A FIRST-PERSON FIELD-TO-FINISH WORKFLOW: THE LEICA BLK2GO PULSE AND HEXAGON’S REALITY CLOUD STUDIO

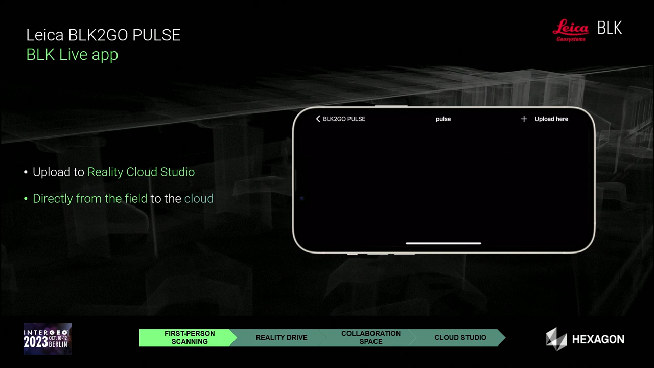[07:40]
and then the data will be uploaded directly from the field in a very quick and easy way so that immediately your colleagues and stakeholders can make use of it and then in reality cloud studio of course
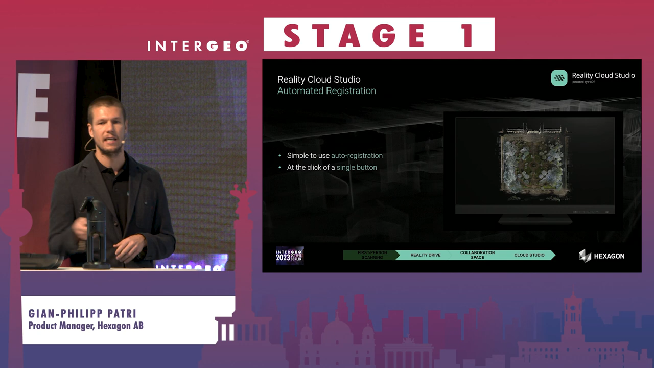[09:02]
by making sure we use the panel images and the point cloud to register easily and accurately it goes further it's a visualization tool as well so you can create nice virtual tours and you can measure directly in the data you can look on this in 3d space you can annotate so everything what you could imagine we have it already covered nicely in reality cloud studio
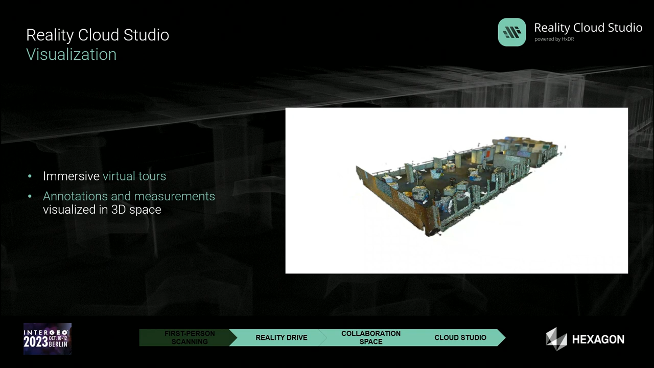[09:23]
collaboration because many stakeholders might want and might need to work on this so you can together work on your ground truth you can easily
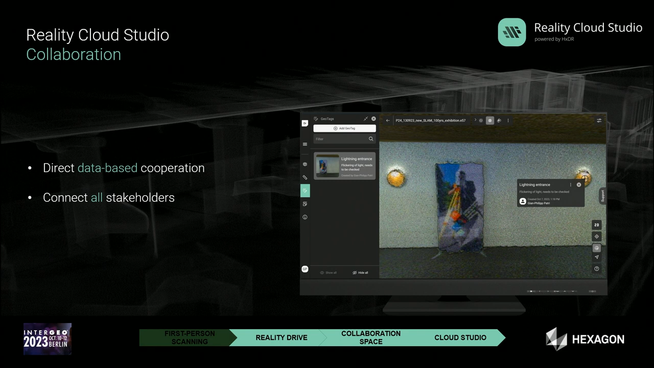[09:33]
share information as you know it also from other tools of Office 360 and so on so this is now also in a spatial world possible reality cloud studio and finally it comes to the deliberation part where we also can create at the push of a button automatically from a colorized point that a texturized mesh with
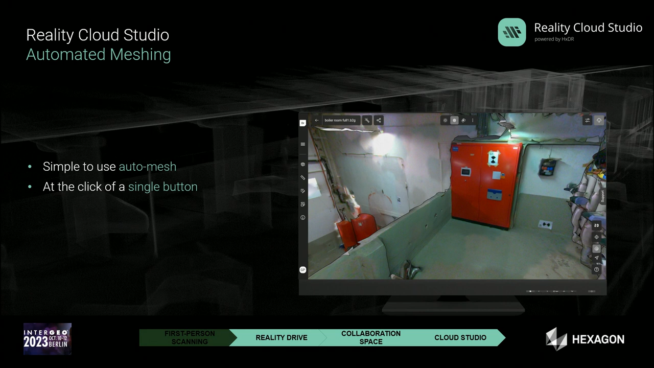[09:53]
all our sensors and also be a k2go pulse is covered nicely